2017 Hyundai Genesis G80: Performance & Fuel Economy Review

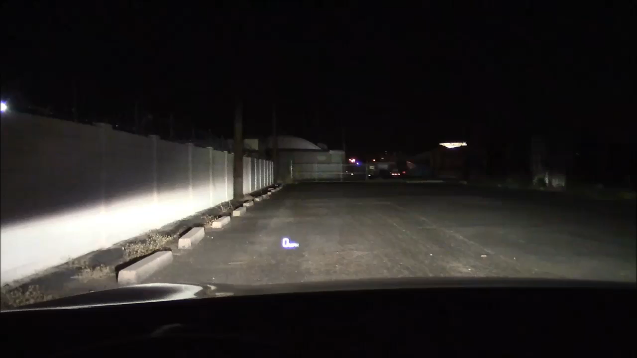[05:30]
here we have the brights on a building 300 feet away illuminates quite well going down to low beam just reaches out but that's plenty enough overall the headlights are excellent and no complaints there's some additional lighting when you approach the car